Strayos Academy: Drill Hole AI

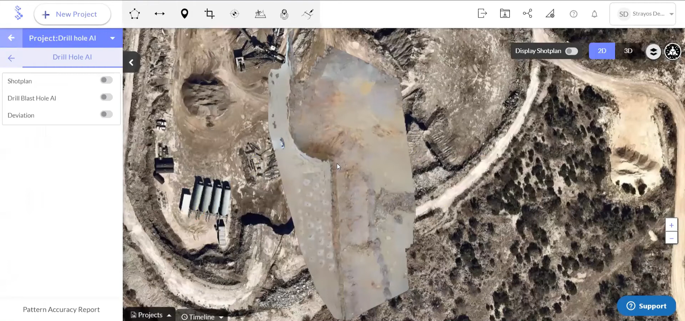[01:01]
And from here, we have three buttons on the left as well as a download at the bottom.
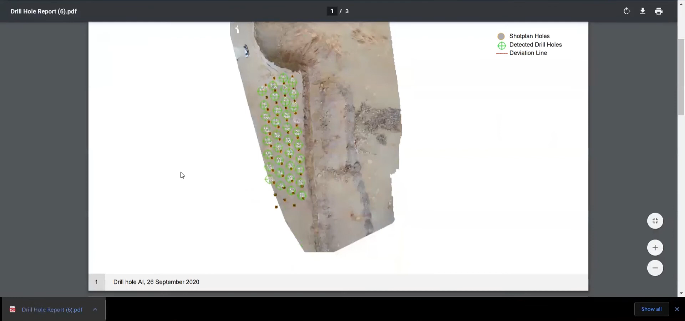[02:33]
So here it has that overview of the shot plan, the detected drill holes. And then if we can zoom in, it's going to be a little bit hard to see, but we actually see that deviation number.